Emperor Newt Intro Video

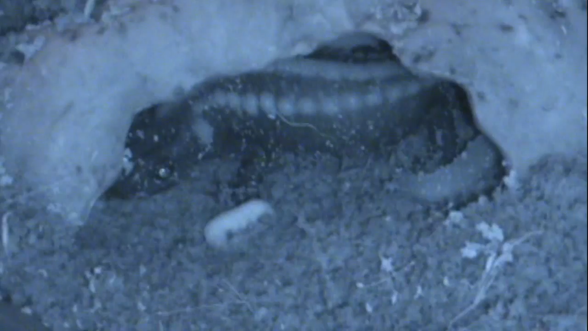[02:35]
I tried to feed him a mealworm, but he wouldn't take it. He's still getting used to his new home.
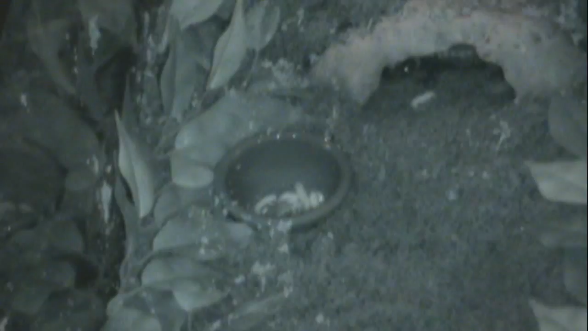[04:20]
It's not for bearded dragons specifically. But it's got wax worms in it.
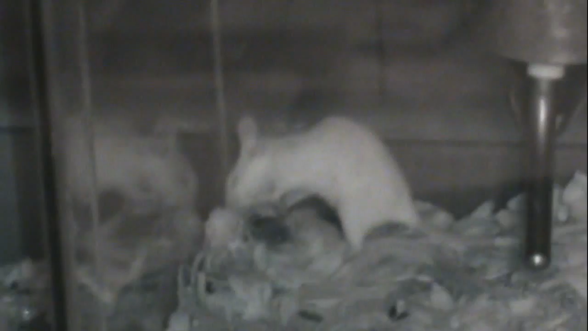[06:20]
He killed his own. He killed his friend. Jesus Christ.